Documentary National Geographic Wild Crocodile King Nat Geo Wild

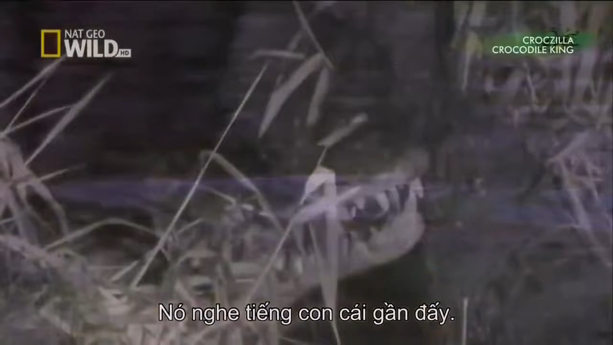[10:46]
He's heard the deep rumblings of a female nearby.
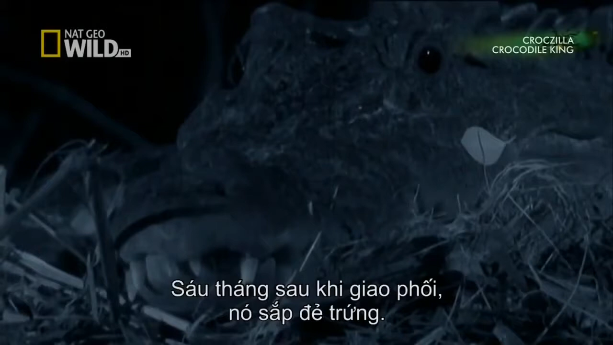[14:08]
About six weeks after mating, she's ready to lay. An infrared camera reveals her labors in the pitch black night. She starts by opening up the nest she is so painstakingly constructed.
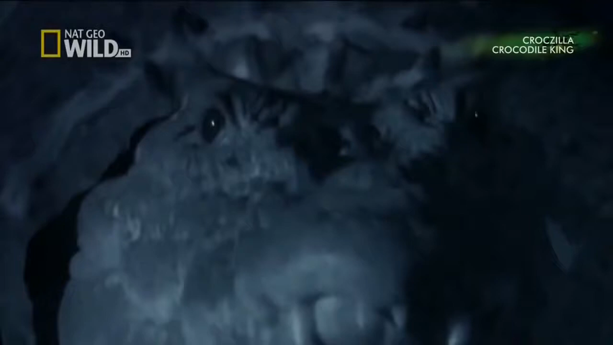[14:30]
Short bursts of digging are punctuated by frequent rests.
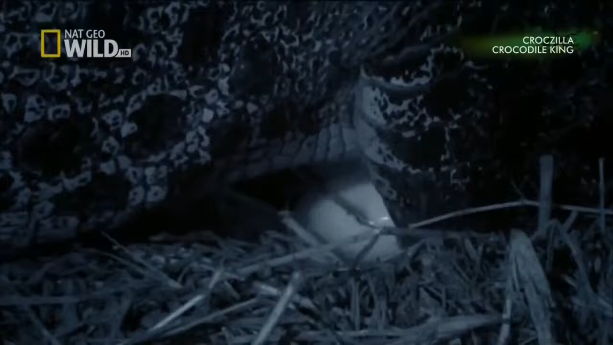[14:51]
She's a big crocodile and can lay up to 80 eggs. Some have been fertilized by the Bilabong king, but other males have mated with her as well.